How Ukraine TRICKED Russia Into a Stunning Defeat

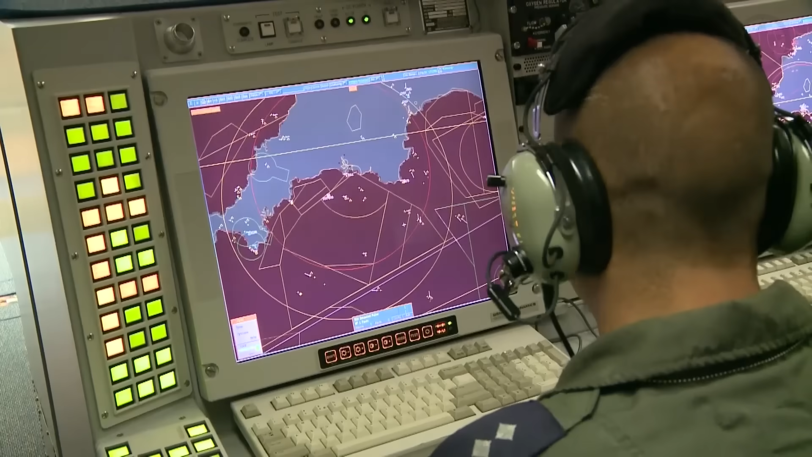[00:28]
The first threats they have to overcome are these radars.
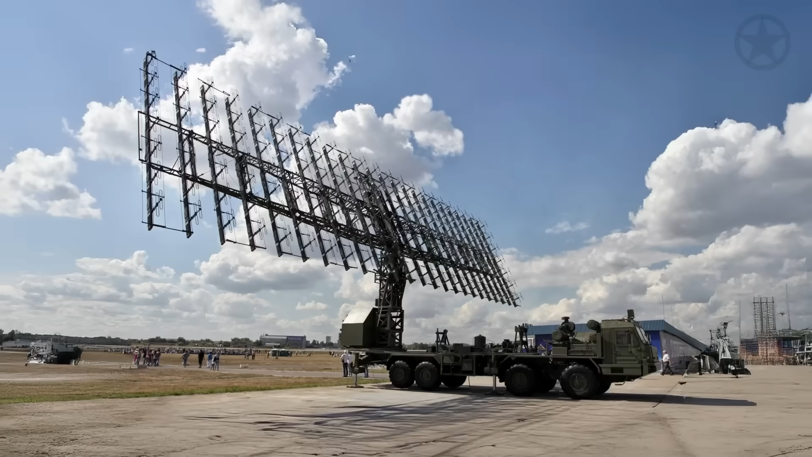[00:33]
The dedicated search radars you see here, the NEBO-M, can detect small targets better since longer wavelengths create resonance effects with drone-sized objects. However, its Achilles heel is its VHF's dirty secret, its positional accuracy.
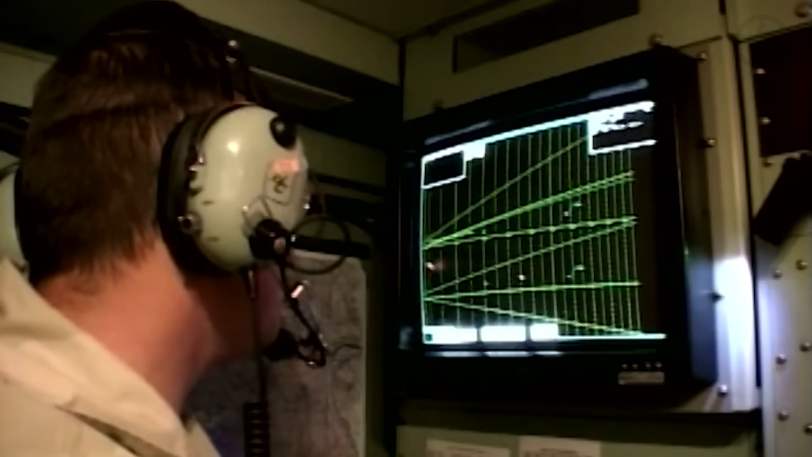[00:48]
The beam width at its current setting is hundreds of meters wide,
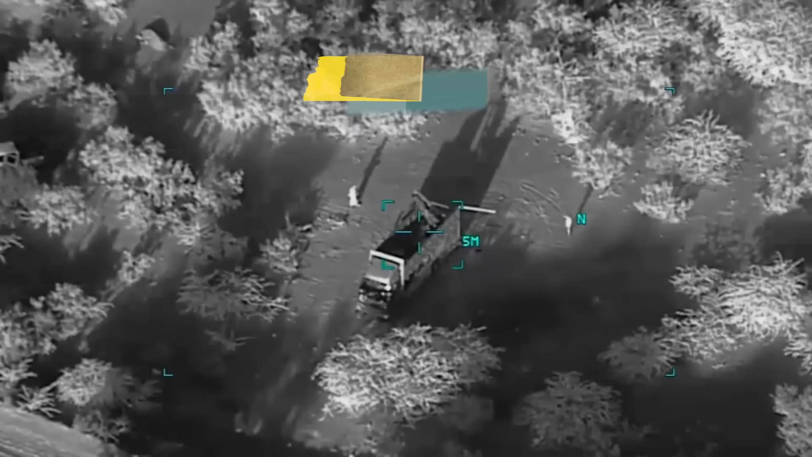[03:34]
By 0616, the first drones are smashing into the S-400 and its radars.
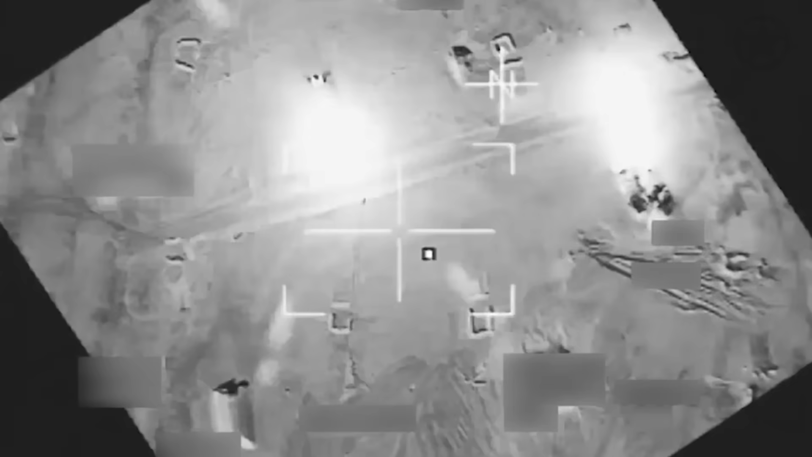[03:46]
In just a matter of minutes, numerous aircraft worth hundreds of millions of dollars are burning.
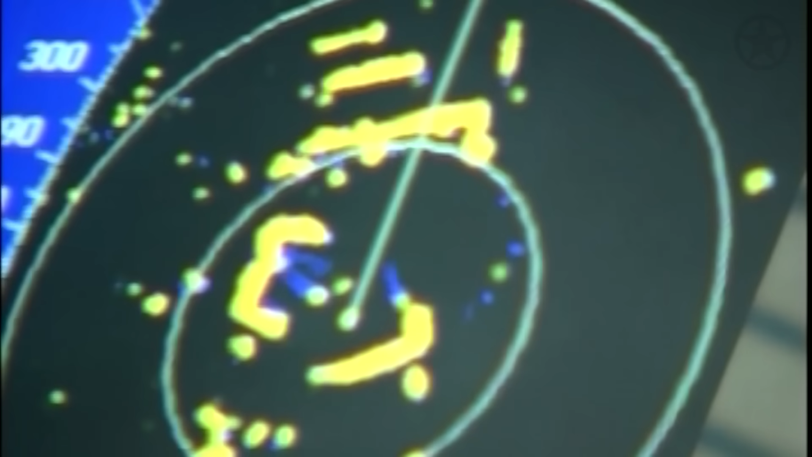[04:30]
Targets appear at 500 meters altitude, then ground level, then 1,000 meters.
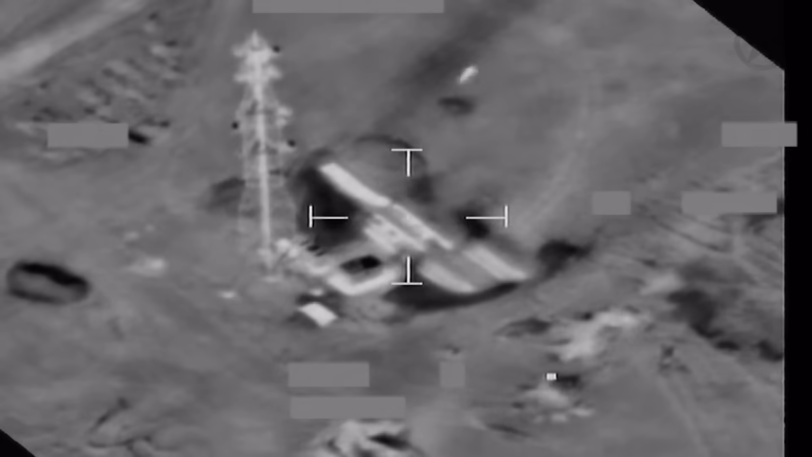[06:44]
The first drones hit the aviation fuel tanks, and physics takes over.
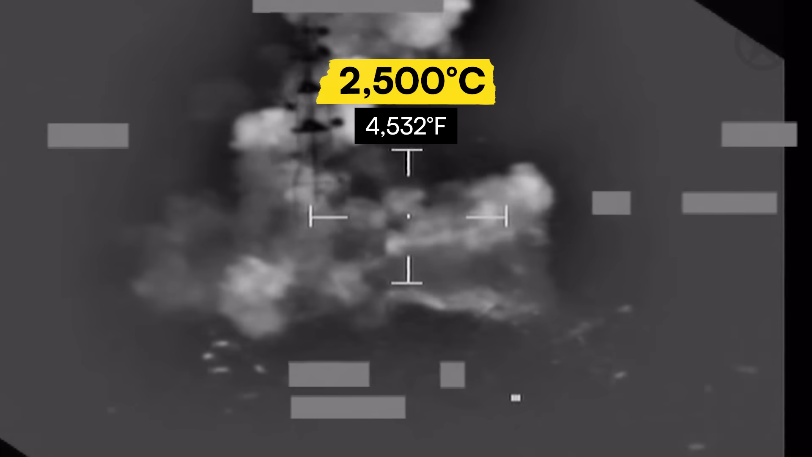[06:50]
When 2,500 Celsius explosions meet steel cooled to minus 12 degrees centigrade,
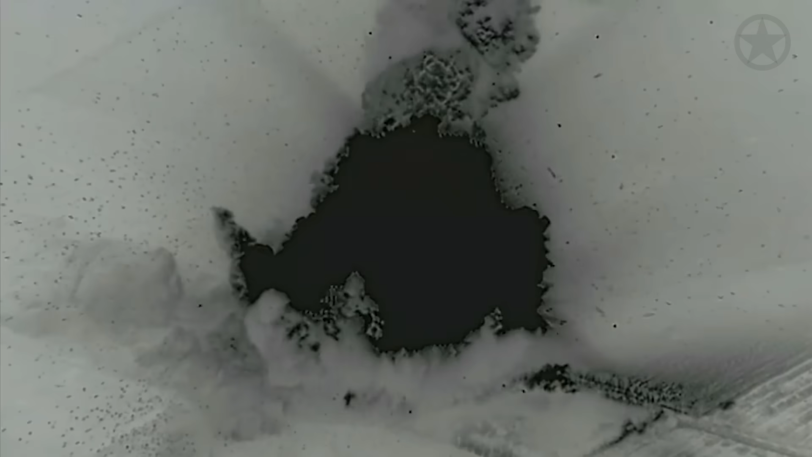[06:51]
the metal becomes as brittle as glass.
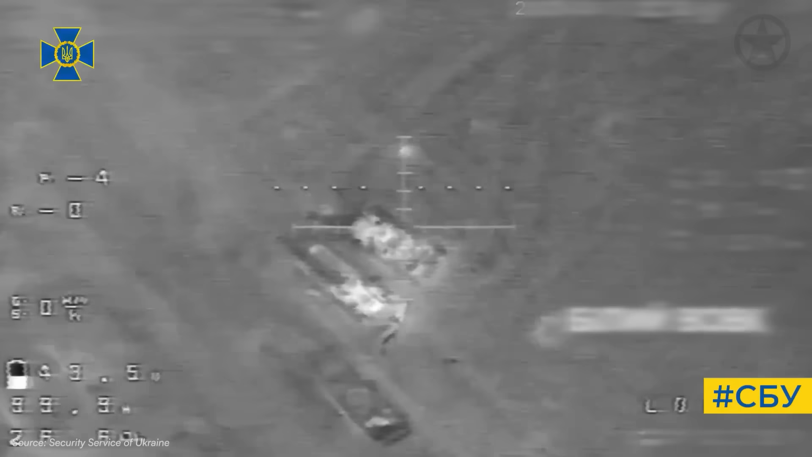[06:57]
The tanks just don't explode, they shatter, sending supersonic shrapnel in every direction.